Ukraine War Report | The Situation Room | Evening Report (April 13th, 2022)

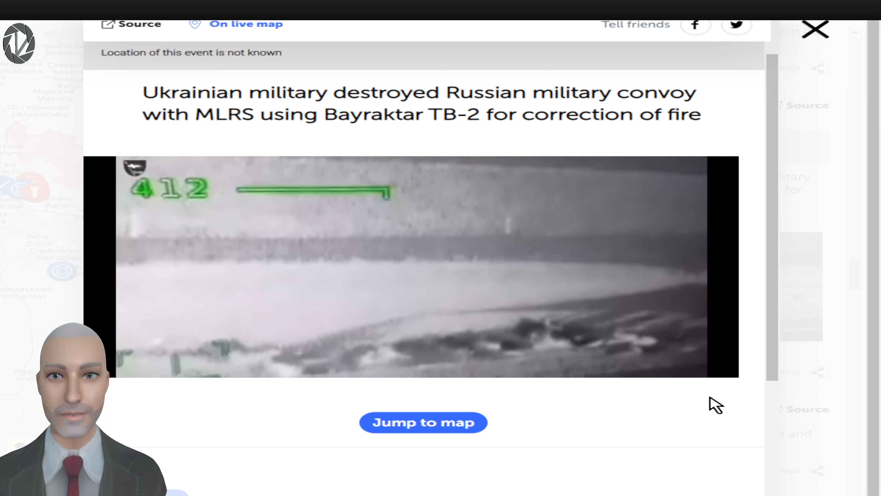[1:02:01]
See that footage there of those strikes being taken out there.